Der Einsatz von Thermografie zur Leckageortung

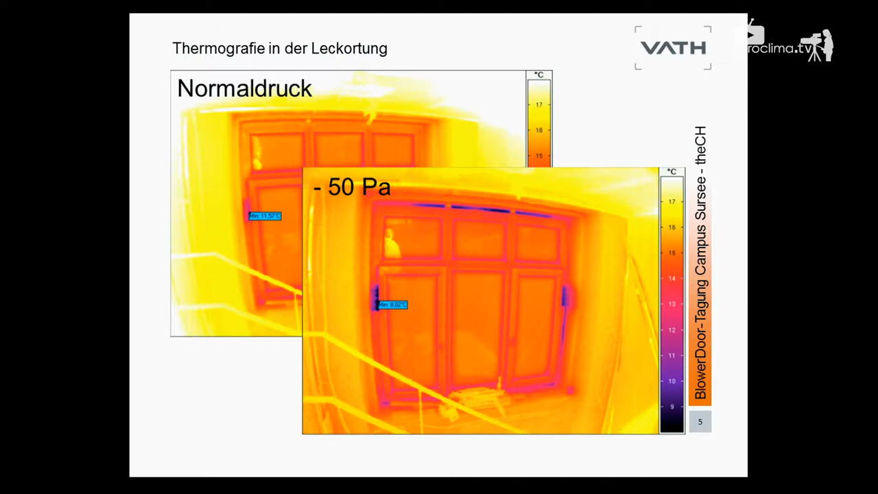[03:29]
ich nenne es einfach mal Luftleckstellen, dynamische Leckstellen, dynamische Wärmebrücken, wie die sich verändern, wenn wir im Unterdruck sowas thermografieren.
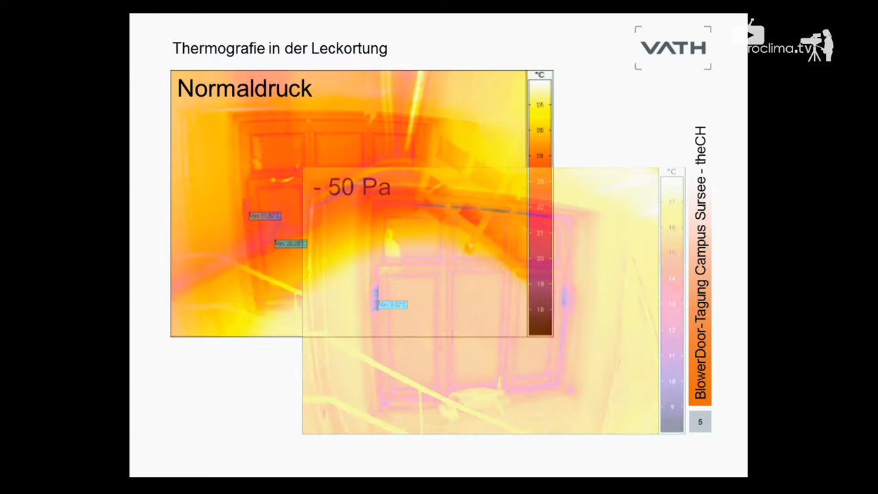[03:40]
Wo das auch ganz wichtig ist, ist bei der Bewertung, Klaus Vogel hat Primäre, Sekundäre und Tertiäre Leckstellen oder Leckagen genannt. Wir können mit Thermographie eventuell sogar ein bisschen mehr rauskitzeln,
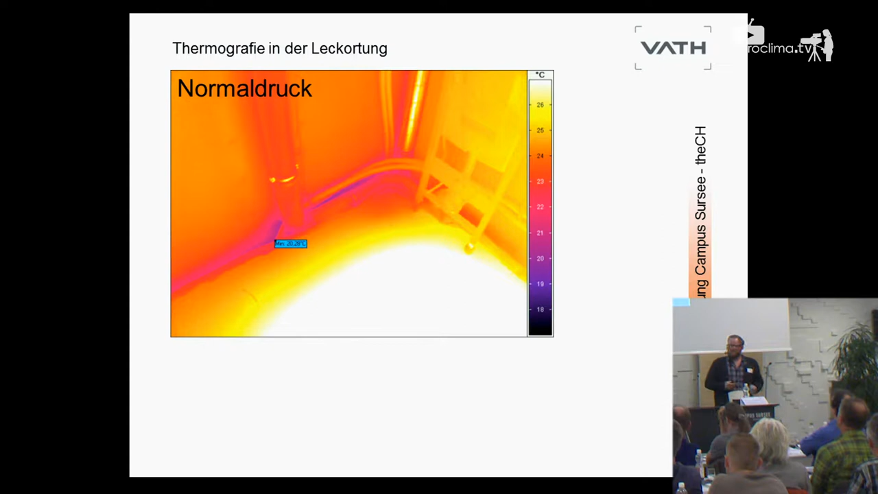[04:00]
als nur zu wissen, hier ist irgendeine Strömung, hier ist ein Volumenstrom, hier zieht es. Wir können mit Thermographie vielleicht sogar sagen, okay, hier haben wir, man sieht das schön in der Ecke, hier haben wir, ne, vielleicht eine primäre Leckstelle,
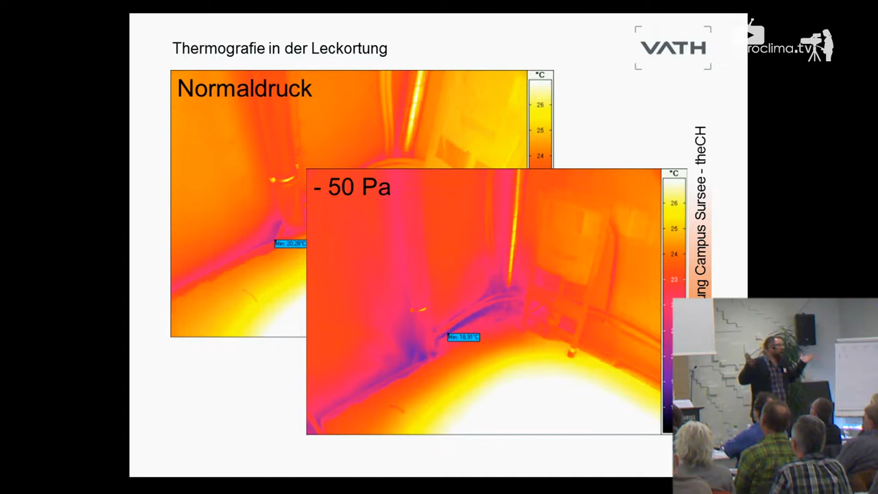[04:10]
aber das, was hier auf der linken Seite rumgezogen wird, das, was vielleicht augenscheinlich teilweise wärmer dargestellt wird, das kann auch eine sekundäre Leckstelle sein,
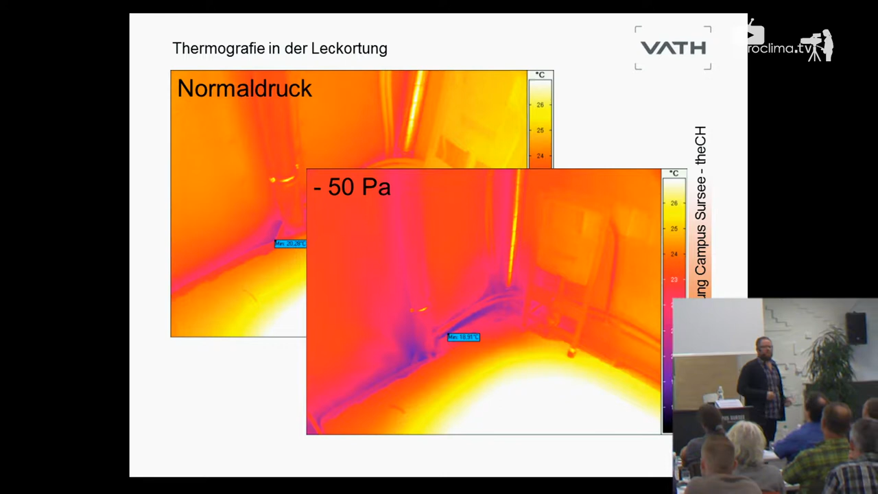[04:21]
eine sekundäre Leckage, wie man so sagt.
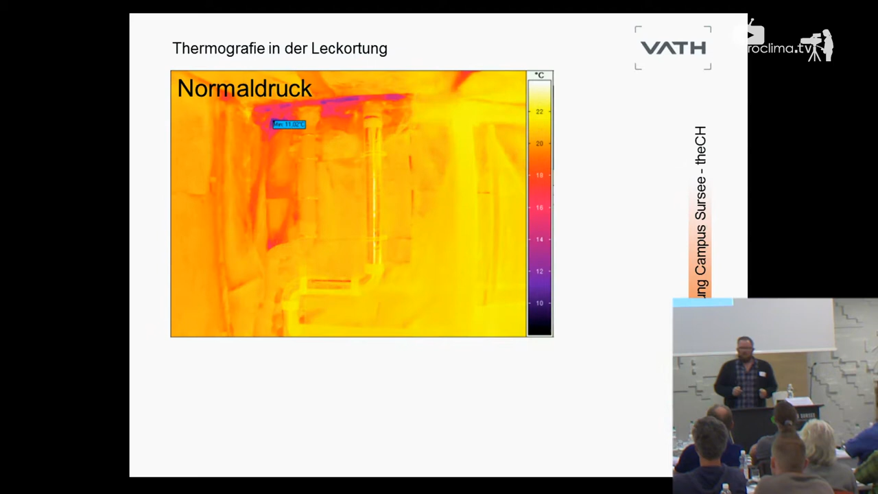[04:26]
Die Thermographie kann uns vielleicht, und ich denke, hier wird das ganz schön sichtbar, auch zeigen, was im Bauteil passiert. Das, was Sie hier sehen, ist ein Unterdruckthermogramm, wieder bei circa minus 50 Pascal, bei dem man sieht, was in der Dämmung passiert. Das ist eine klassische Ständerkonstruktion, in Trockenbauweise erstellt, und man sieht hier, denke ich, ganz genau das Abkühlungsverhalten.
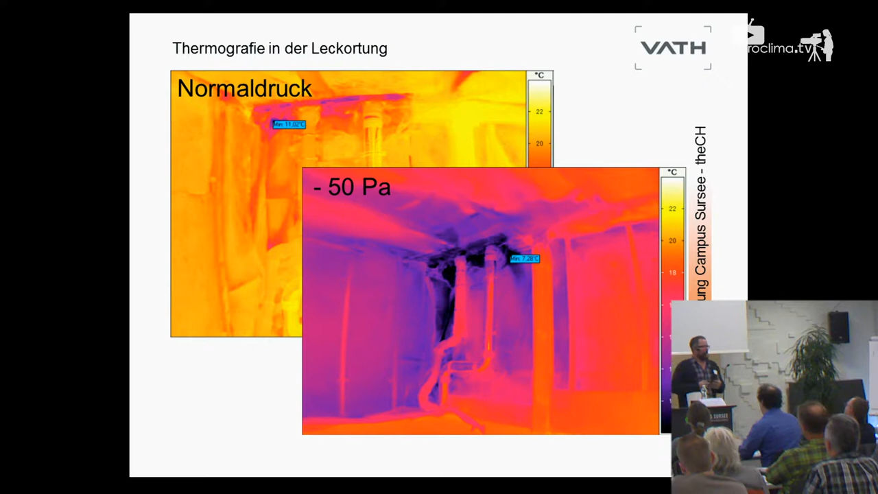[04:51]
Ja, und irgendwo in diesem Bereich muss auch eine, ja, wahrscheinlich primäre Leckstelle vorhanden sein, ansonsten würden wir nicht Kaltluft hier nach innen ziehen. Die Thermographie eignet sich also wunderbar, um, ja, Leckordnung zu betreiben. Was sind denn so die Vorteile, um das mal an den Punkt zu bringen? Naja, ganz klar, gute Visualisierungsdokumentationsmöglichkeiten.
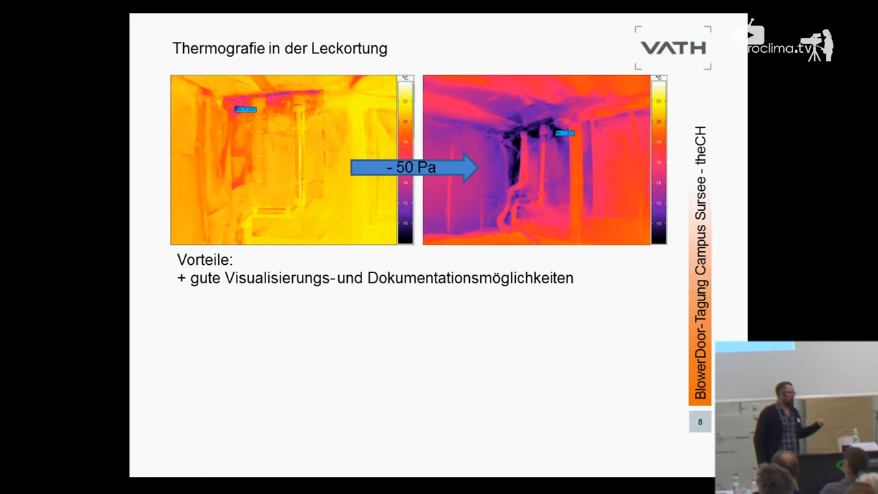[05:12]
Ein Bild sagt mehr als tausend Worte. Großflächige Untersuchung ist möglich. Das heißt, ich kann in relativ kurzer Zeit große Flächen untersuchen. Und nicht nur große Flächen, sondern ich kann vielleicht auch aufgrund der, ja, berührungslosen Messung auf größere Distanzen messen. Das heißt, ich kann zum Beispiel auch, wir hatten es gerade bei großen Gebäuden, so eine fünf, sechs Meter entfernte Leckstelle detektieren, die ich mit dem Thermoanemometer, mit meiner Hand,
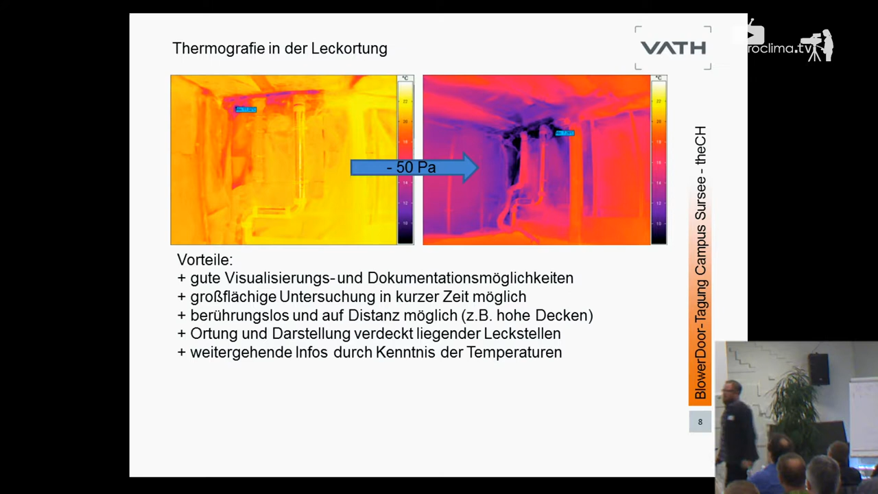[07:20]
Ganz ehrlich, wenn Sie eine vernünftige Leckortung in so einem Raum machen, in so einem Technikraum, brauchen Sie mindestens genauso lang. Mit anderen Medien. Ja, wir können, und das möchte ich Ihnen im Anschluss gleich zeigen, natürlich auch mehr rauskitzeln.
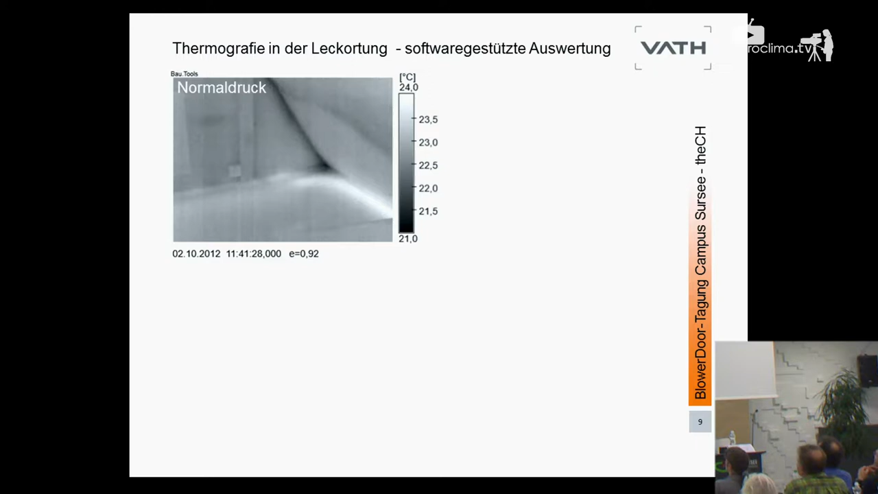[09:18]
On screen: scale top 24.0°C, scale bottom 21.0°C
Das ist ein Thermogramm bei Normaldruck, natürliche Druckdifferenz, klassisch so eine Dachschrägen, eine Trempelsituation.
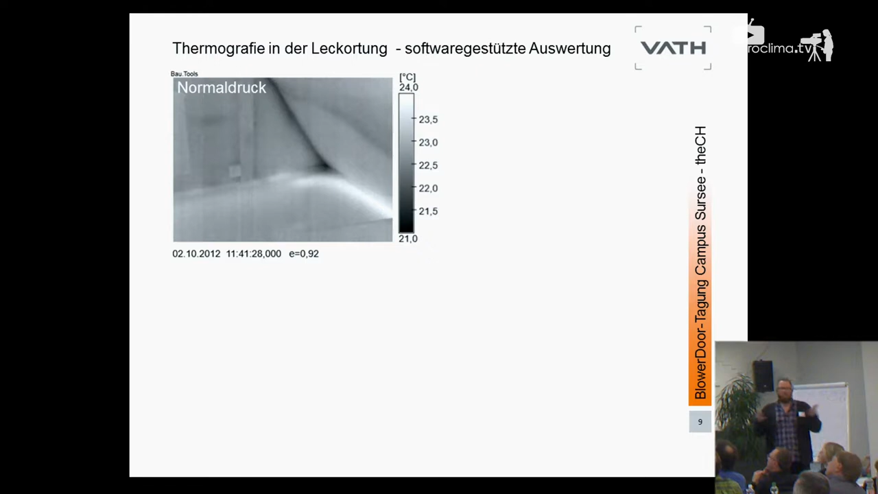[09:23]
On screen: scale top 24.0°C, scale bottom 21.0°C
Und jetzt das Thermogramm dazu bei 50 Pascal nach circa drei Minuten, nennen wir es mal Einwirkzeit oder Anregung. Wir reden ja jetzt eigentlich von, naja, aktiver Thermographie mehr oder weniger.
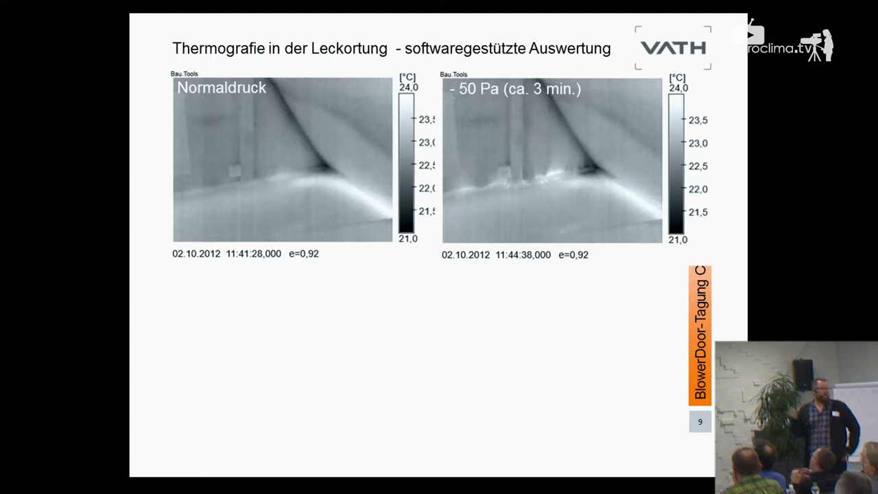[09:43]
Dort sehen wir schon, okay, es passiert hier was in dem Bereich, aber so ganz genau können wir nicht erkennen. Wir wissen, da verändert sich was. Das würden wir mit unserer Hand oder mit einem anderen Medium auch spüren. Wenn wir aber eine Sequenzanalyse machen, subtrahieren, dann können wir genau feststellen, schau mal her, hier haben wir eine Abkühlung in diesem Bereich. Eine Abkühlung, wenn es jetzt draußen kühler ist, deutet das auf eine primäre Leckage hin, auf eine primäre Leckstelle. Das, was wir hier links sehen, das sind höhere Temperaturen. Das heißt, das deutet in diesem Fall,
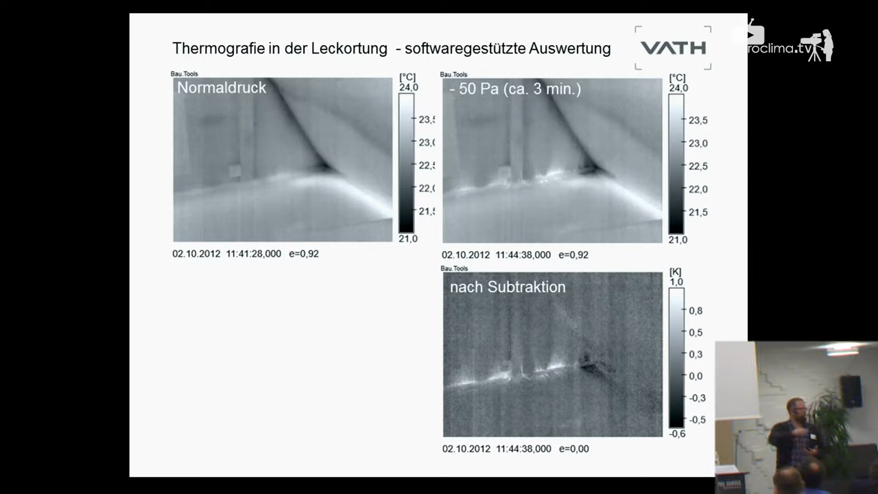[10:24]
weil hier so eine, irgendein Heizungsrohr oder ähnliches rumliegt, eher um eine, ja, eine sekundäre Leckstelle oder eine, irgendwo eine Luftströmung, die im Gebäude ist. Das heißt, aus diesem Thermogramm kann ich aufgrund der Darstellung durch diese
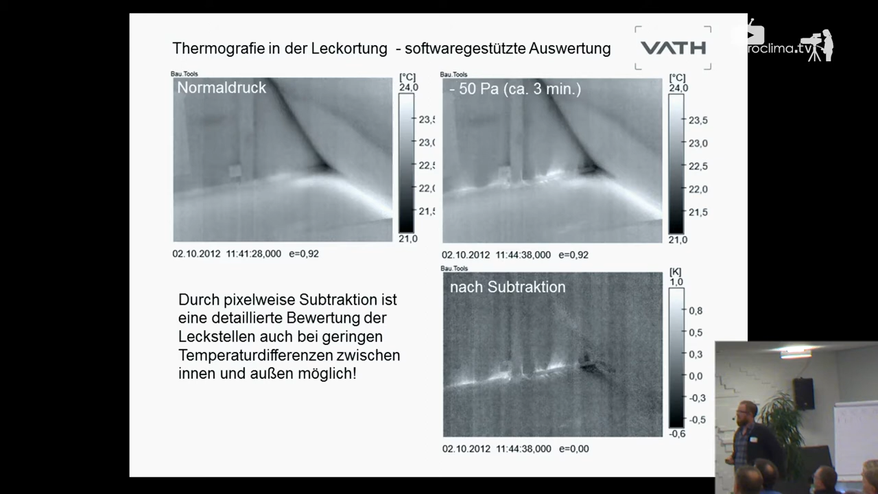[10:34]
pixelmäßige Subtraktion auch wirklich weitergehende Erkenntnisse bekommen und kann vielleicht sogar zwischen primär und sekundär,
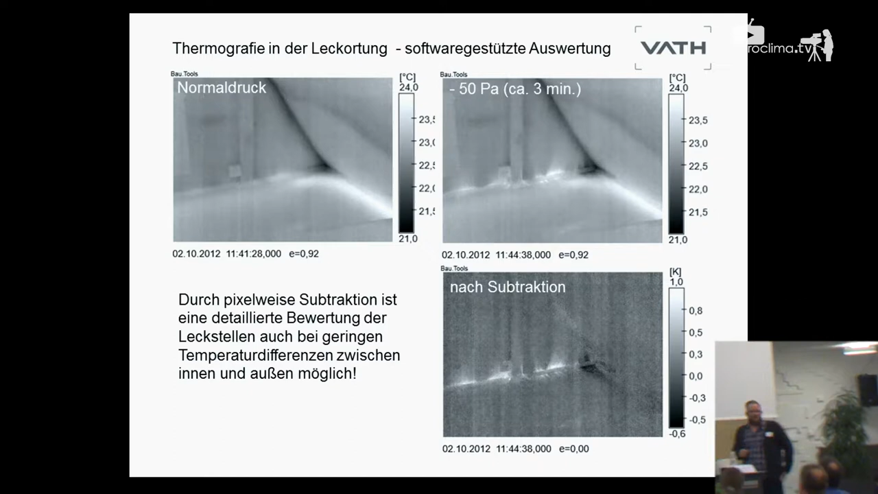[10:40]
jetzt muss ich die Begriffe verwenden, Leckagen einfach, ja, differenzierter betrachten. Schauen wir uns noch so ein Beispiel an. Klassisches Systemfensteranschluss ist undicht.
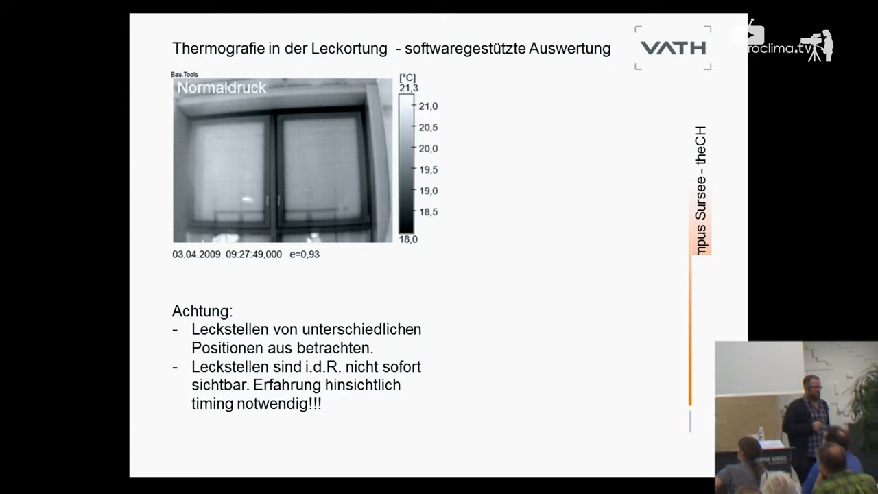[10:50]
On screen: scale top 21.3°C, scale bottom 18.0°C
Klassisch Fenstereinbausituation. Das ist wieder das Thermogramm bei Normaldruck. Schauen wir uns das Ganze mal bei sechs Minuten oder nach sechs Minuten Einwirkungszeit an,